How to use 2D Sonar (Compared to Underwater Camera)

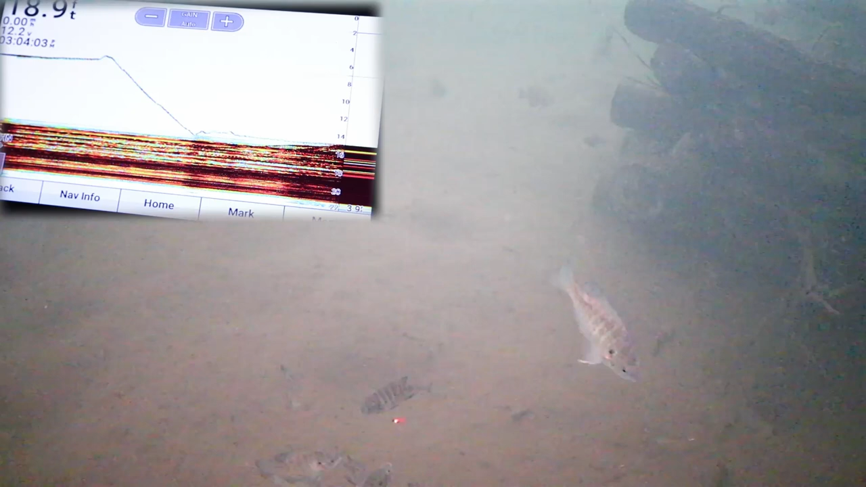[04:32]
There's one. He chomped it. That's a better bluegill, I think.
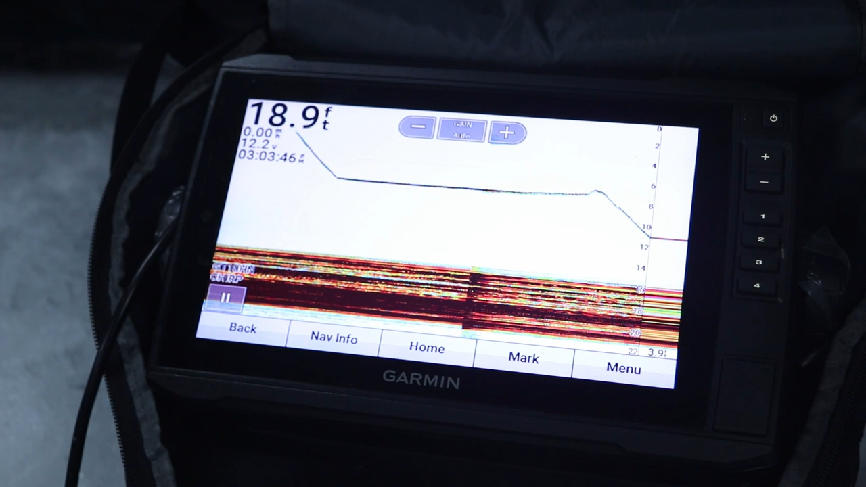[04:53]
On screen: depth 18.9 ft
Dropped it down to just above the brush pile. Now, if you notice, there's smaller lines slowly moving up from the brush pile to take a look at the jig. Those are these bluegill.
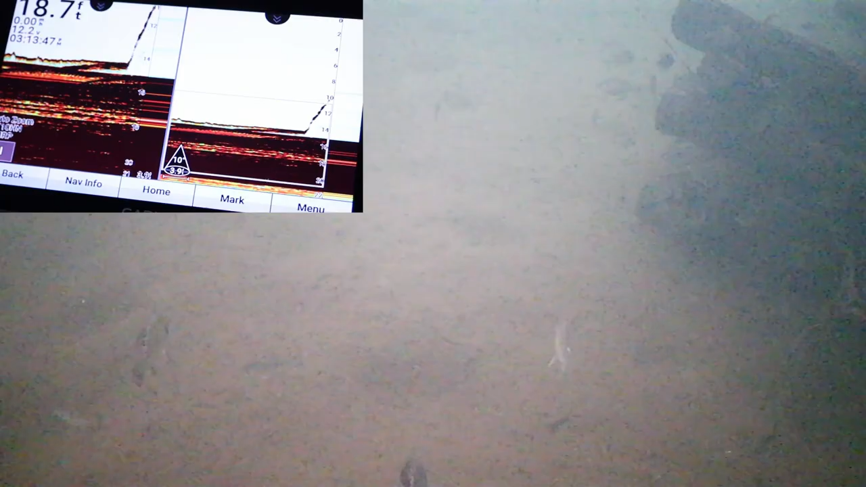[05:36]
We came off. Those crappie hit. Like, there's no doubt. It's not like a bluegill tap.
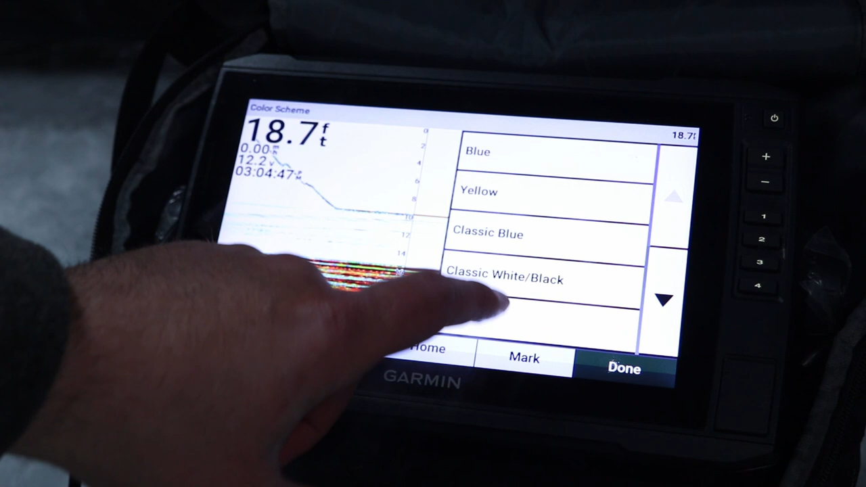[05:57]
On screen: depth 18.7 ft
You Humminbird guys are probably used to using this yellow, where the yellow is the strongest, and then the blue is the weakest signal.
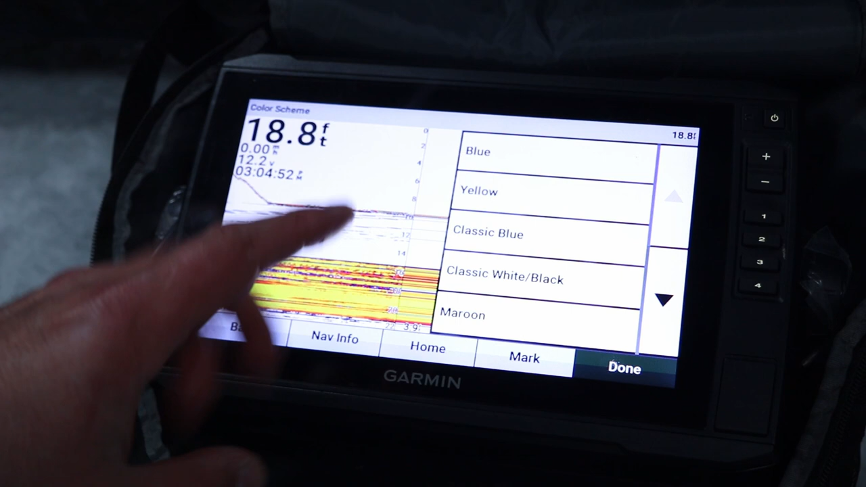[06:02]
On screen: depth 18.8 ft
Garmin typically runs something like this.
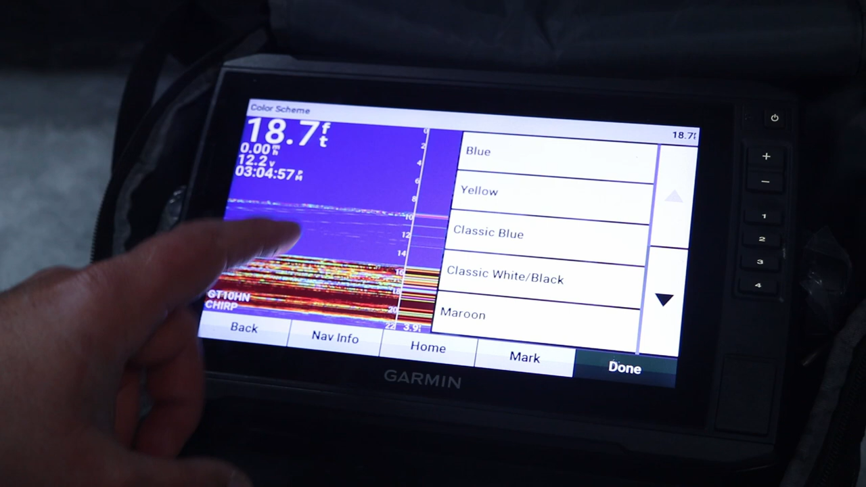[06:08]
On screen: depth 18.7 ft
It's a blue background, but I think everything else is the same. Red's the strongest signal, and then it goes, like, green-yellow as far as weaker signals.
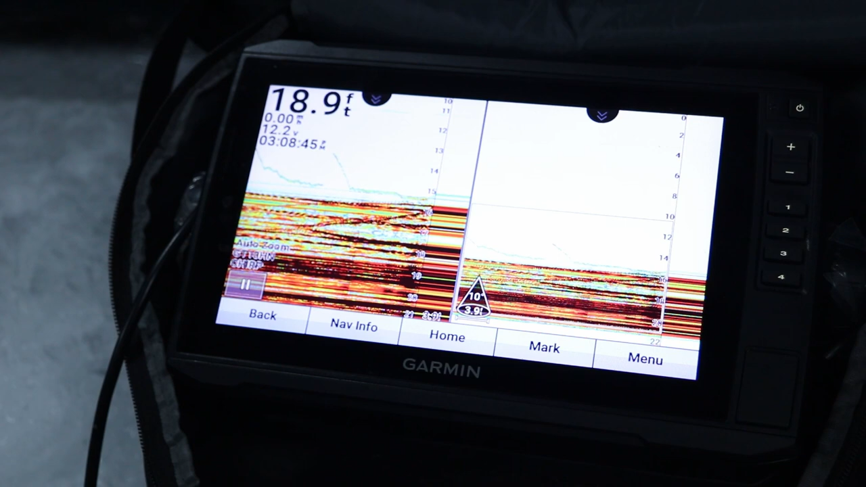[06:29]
Let's see how I narrow it down to basically the bottom 5'10 feet, 5'7 feet.